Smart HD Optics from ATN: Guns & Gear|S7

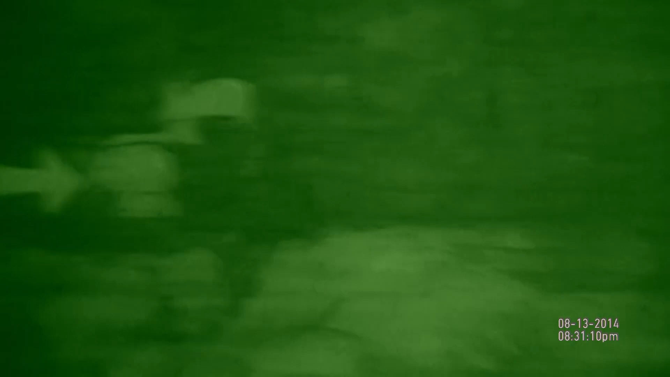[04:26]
Yeah. I think I see him. Now, I want to shoot him.